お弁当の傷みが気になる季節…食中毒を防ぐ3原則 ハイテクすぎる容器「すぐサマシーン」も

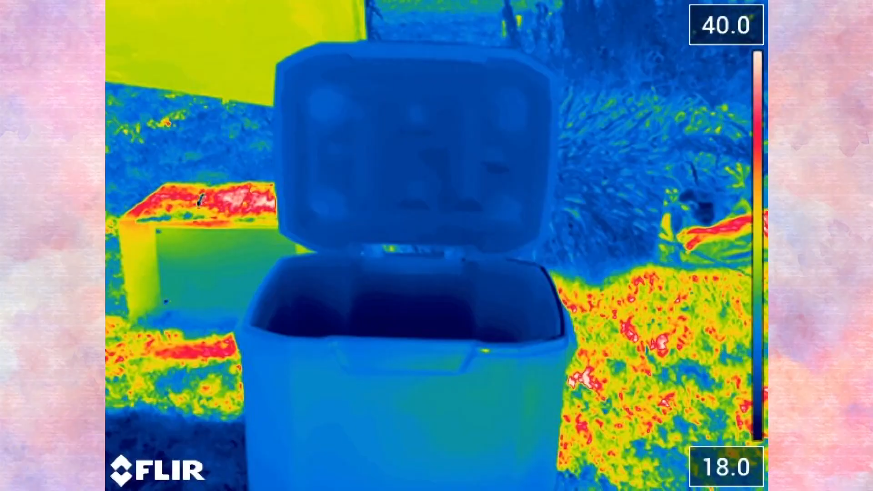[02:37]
周りは真っ赤なんですけどこの
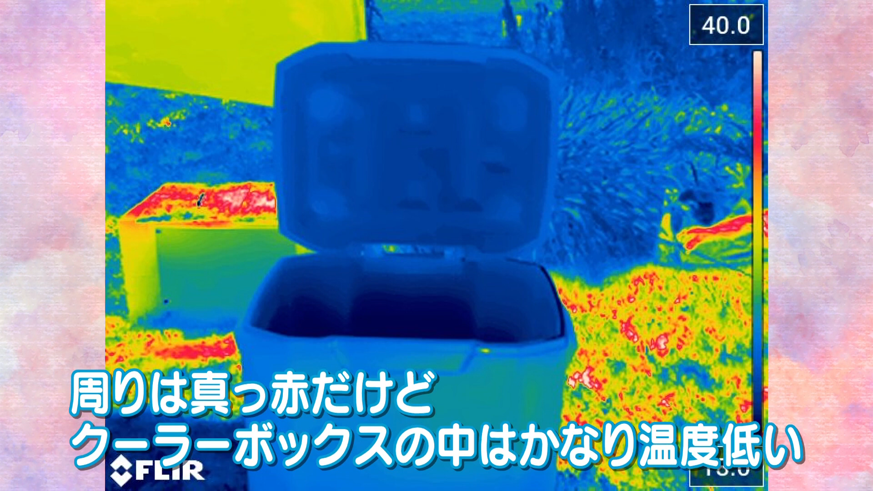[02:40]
空欄ボックスの中はかなり低いですね温度そうですか
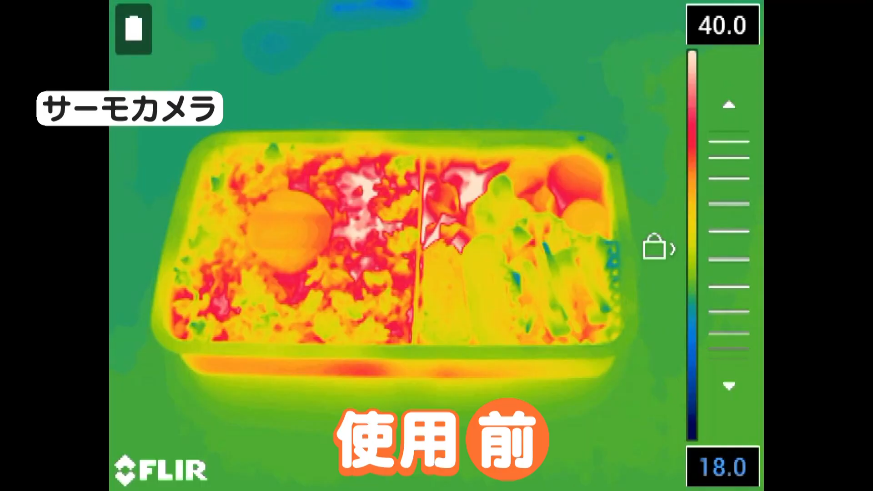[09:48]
サーモカメラで見てみると違いは一目瞭然